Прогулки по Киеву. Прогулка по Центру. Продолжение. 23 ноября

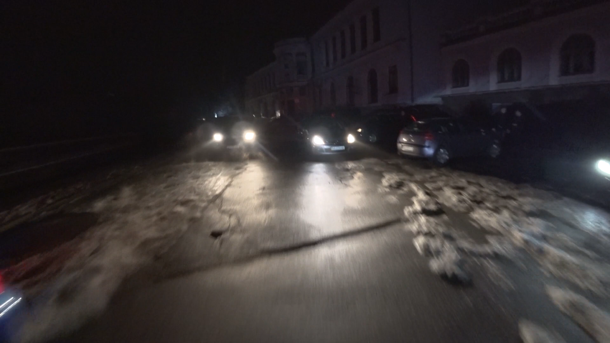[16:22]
площадку за филармонией глядим на левый берег
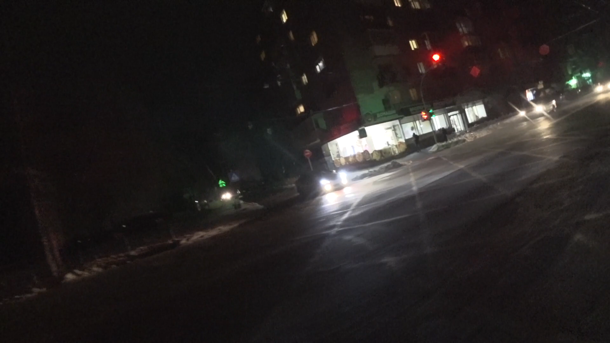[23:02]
Здесь все включили. А вот тут в доме по какой-то причуде есть свет. И вот в соседнем тоже.
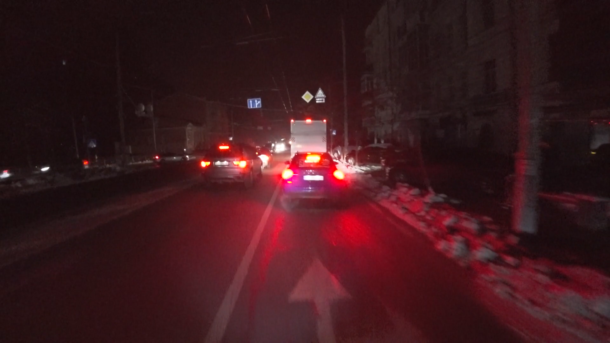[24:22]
И тут вот возле Глубочевской темненько это мы спускаемся.
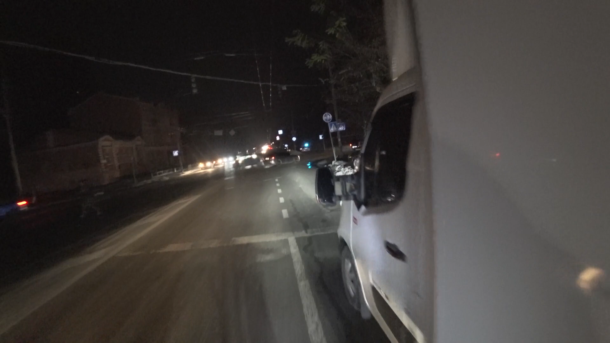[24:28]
с пересечением Сечевой стрельцев и Глубочевской улицы.